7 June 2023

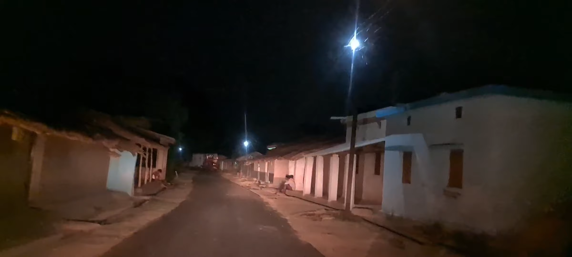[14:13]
मेन रोड में लाइट लगवाया हूँ दोस्तों, इसीलिए सुबह सुबह आता था, आजकल धूप का दिन है दोस्तों जान रहे हैं आप लोग,
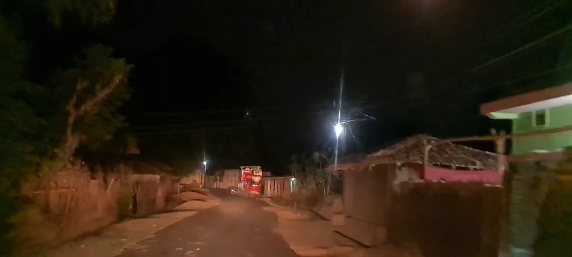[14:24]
इस तरह सभी खंभा में लाइट लगवा दिया हूँ और अच्छा दिखता है।
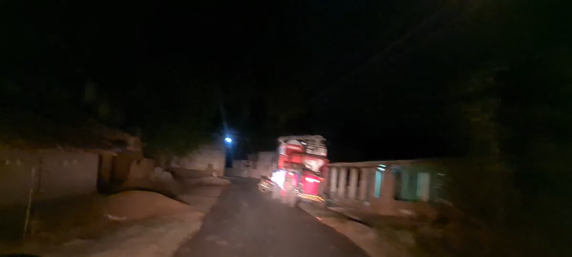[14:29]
है दोस्तों मंदिर के पास वाला नज़ारा, रात का व्यू,
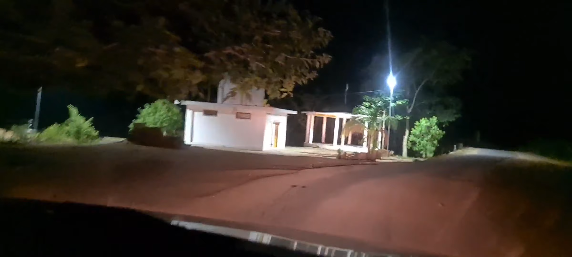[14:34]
काफ़ी सुंदर लोकेशन, लाइट लगा दिया गया है यहाँ पे भी,
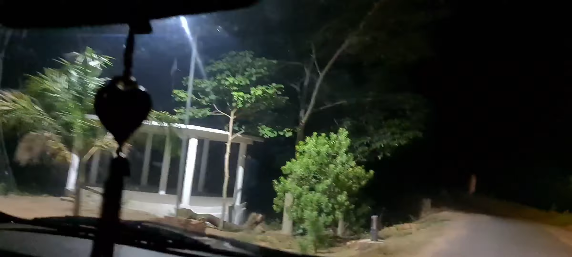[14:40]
काफ़ी अच्छा लग रहा है, सामने पुलिया भी है, देख के चलना पड़ेगा।